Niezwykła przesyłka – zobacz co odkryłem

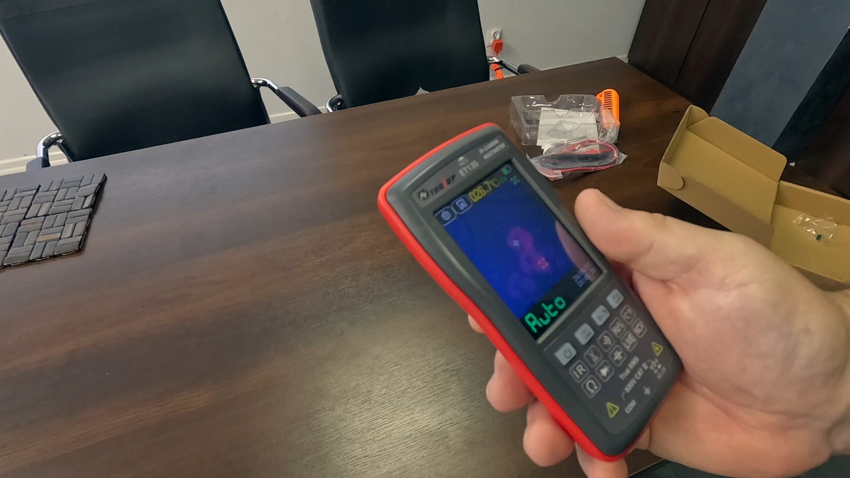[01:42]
Czyli kamera termowizyjna działa. A jak zachowują się pozostałe urządzenia tutaj widoczne,